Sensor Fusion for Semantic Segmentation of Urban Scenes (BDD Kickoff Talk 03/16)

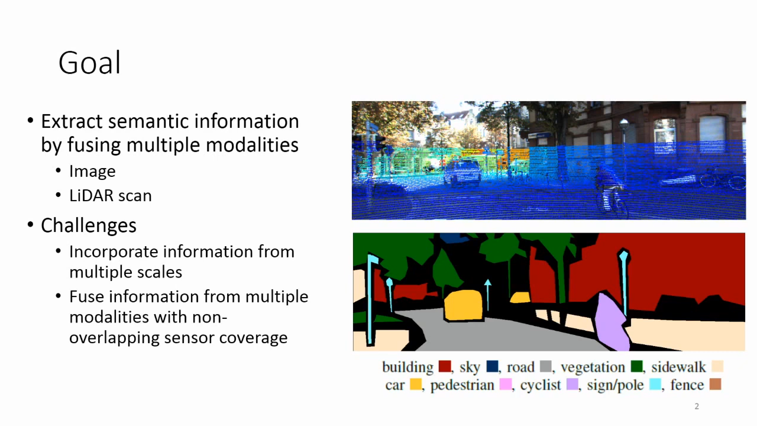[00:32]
sky, road, as well as object classes such as pedestrians, cyclists, and signs. Some challenges with this problem are that we'd like to incorporate information effectively from multiple scales, and we'd also like to fuse together information from multiple modalities which may have some non-overlapping sensor coverage. Here is a top-level diagram of our pipeline. We take a late fusion approach for our algorithm, which means that we first process the images and point clouds separately. We do a multi-level segmentation and feature extraction and learn a random force classifier on top to get a unimodal classification. From there, we train an additional late fusion classifier which fuses the unimodal predictions to get a final prediction.
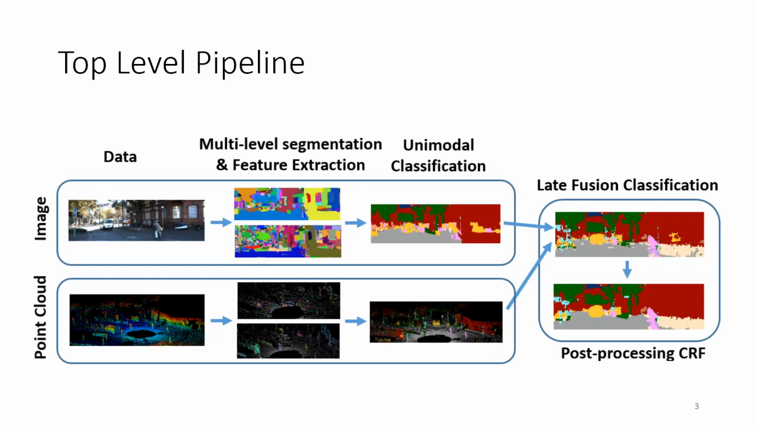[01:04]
And from there, we add a final post-processing CRF, which boosts performance by a little bit and helps enforce spatial consistency in our prediction. There's been some previous work in this area.
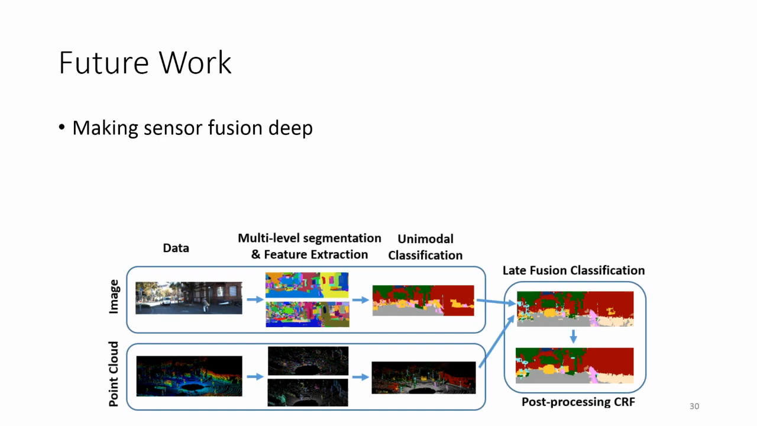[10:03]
and you toss a lot of data at the problem, you can really let the network do the work here. So how can we fit this sensor fusion problem into this paradigm? Okay, so we see that we have a lot of kind of hand-engineered steps like the segmentation and the feature extraction. On the image side, we know that we can replace this with kind of some well-known tricks, right? So we can take a CNN, pre-train it on ImageNet, take the network, copy the weights over, restructure the network to produce dense outputs using some well-known tricks, and then fine-tune the network to our specific data.
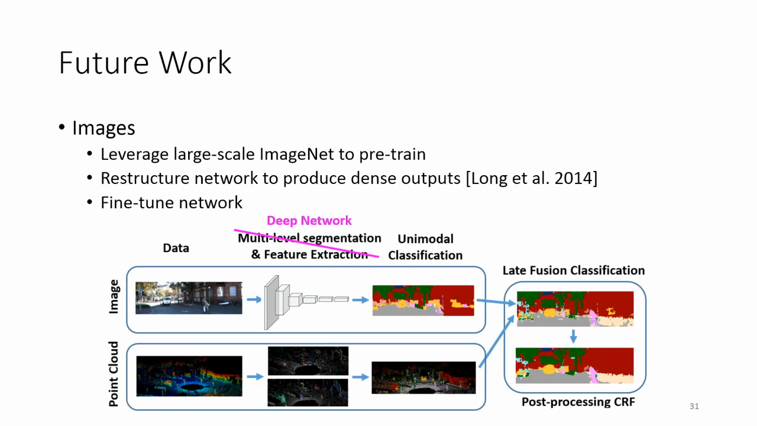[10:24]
Now what's more challenging is how do we do this on the three-dimensional side? So the first order of business is how do we restructure the data into something that's a grid that we can produce or perform convolutions over? So at first, the point cloud seems to be just an unordered list of 3D points. However, we can consider that the point cloud was acquired using a stack of lasers that were swept in 360 degrees in azimuth.
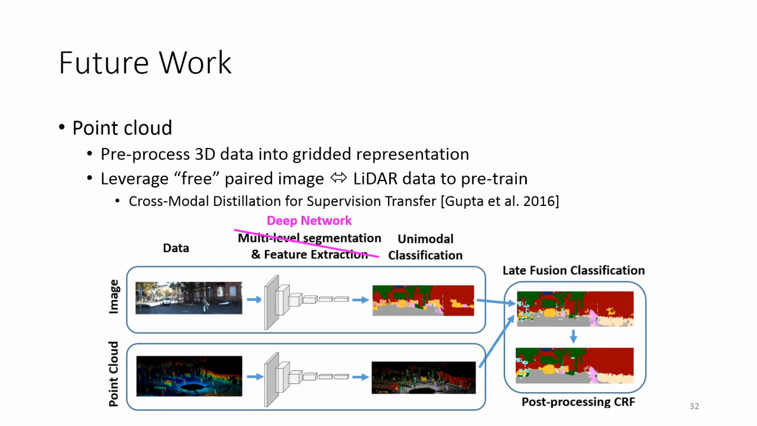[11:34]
And what this does is, this work does is it leverages a pre-trained rich image CNN with paired image and 3D data to learn a CNN that... Oh, excellent. Okay. So we can use this type of approach as well on the 3D side and see how that works. And finally, for the late fusion and for the post-processing CRF, we can also reformulate these steps as something that's deep and then differentiable.